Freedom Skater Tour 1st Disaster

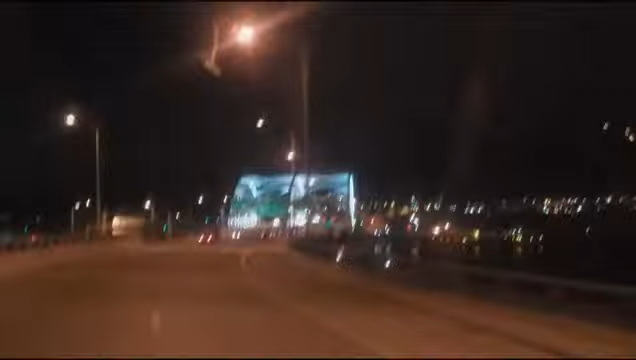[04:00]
Take the first exit after you get off the bridge. Just take this exit. No.